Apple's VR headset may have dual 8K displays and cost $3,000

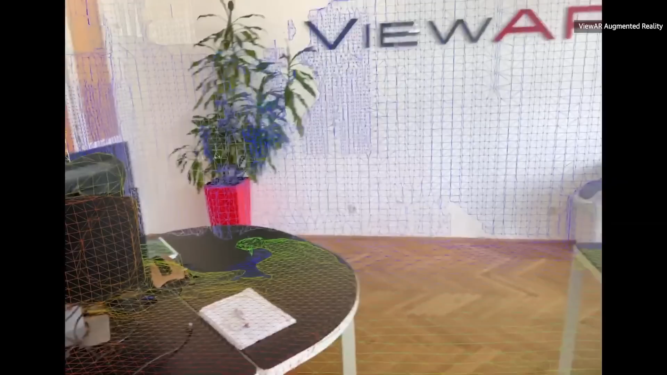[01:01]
It'll also have LiDAR sensors, like those found on the iPhone 12 Pro and iPad Pro, to help measure the distance between objects in the real world and properly scale and present virtual objects in a physical space.